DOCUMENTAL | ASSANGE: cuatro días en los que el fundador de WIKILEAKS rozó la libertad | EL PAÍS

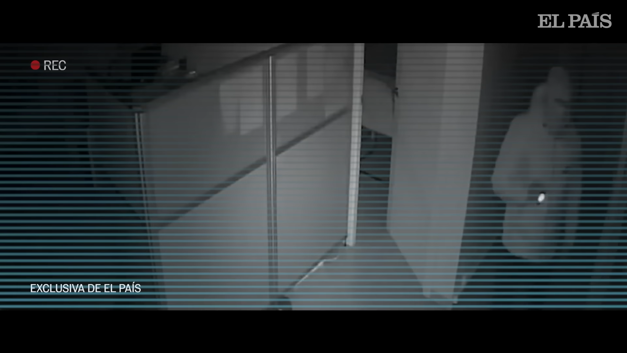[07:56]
Entran en el despacho de Baltasar Garzón, entran en mi despacho personal igualmente, y después tiran de múltiples cables en busca del servidor.
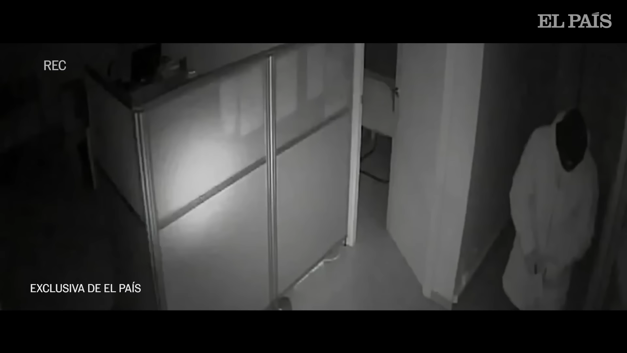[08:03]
Aquí hay una secuencia, hay una causalidad. Es decir,